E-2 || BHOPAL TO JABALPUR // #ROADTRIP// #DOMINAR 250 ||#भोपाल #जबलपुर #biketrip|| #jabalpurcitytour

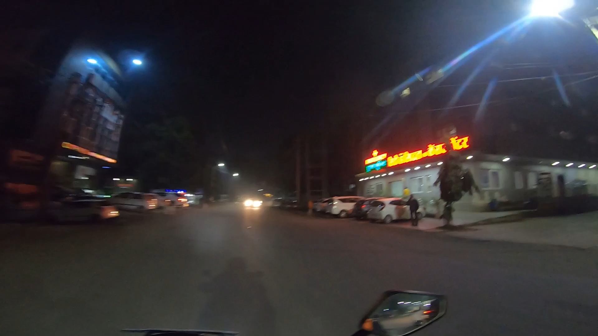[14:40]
ये सिटी हॉस्पिटल, आपने न्यूज़ पढ़ा होगा मोखा जी, जो नकली रेमडेसिविर इंजेक्शन में हिरासत में लिए गए थे, ये उन्हीं का होटल है। ये अभी हम दूसरे पुल से गुजरे हैं, यहाँ पे चार पुल हैं।
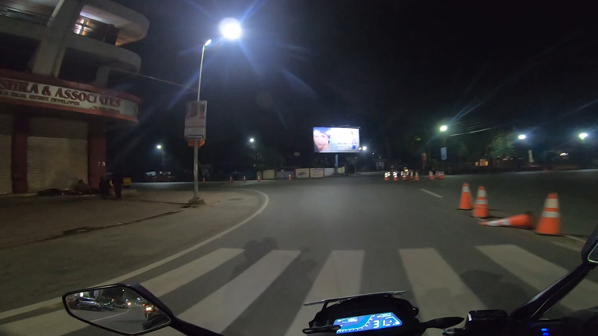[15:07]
आलोक मिश्रा एंड एसोसिएट्स, यहाँ पे अंकित मिश्रा
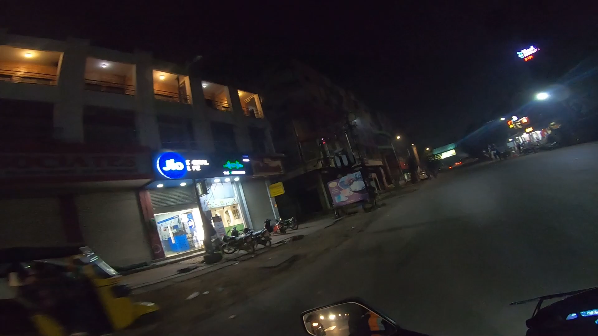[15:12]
होटल अंकित है, वो आलोक मिश्रा के लड़के का ही है। ये होटल अंकित अभी रेनोवेशन हो रहा है। अब हम सिविल लाइन एरिए में हैं फिलहाल जबलपुर के।
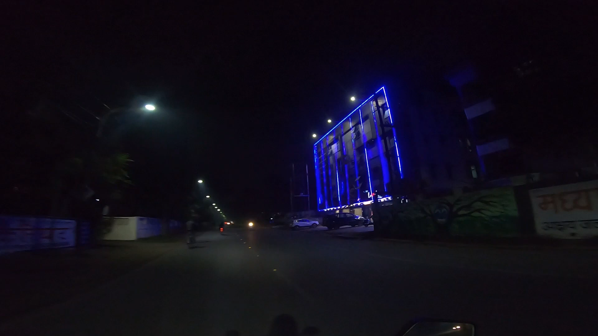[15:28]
ये होटल लवली देख सकते हैं आप, अच्छा होटल है, रूम स्पेशियस हैं, साफ़ सुथरे हैं। 1500 से 2000 के बीच आपको मिल जाएगा एसी रूम्स में।
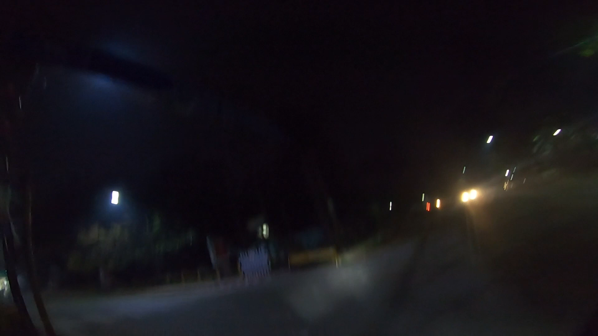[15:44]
ये देखते हैं जबलपुर रेलवे जंक्शन, ये आप देख सकते हैं मेरे सामने। हम फिलहाल 9:35 पे आ चुके हैं जबलपुर रेलवे स्टेशन। तकरीबन 315 किलोमीटर की दूरी तय करके मैं आ चुका हूँ जबलपुर रेलवे स्टेशन।
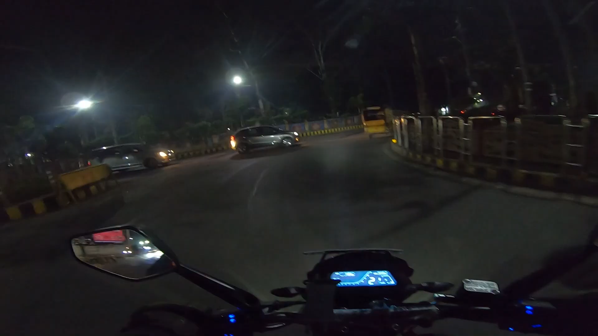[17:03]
इसकी दो बेंचें हैं, एक इंदौर में तथा दूसरी ग्वालियर में। दोस्तों ये जो चौराहा आप मेरे सामने देख रहे हैं इसे घमापुर चौराहा कहा जाता है। यहाँ से अगर आप लेफ्ट जाते हैं तो आप उमती जा सकते हैं,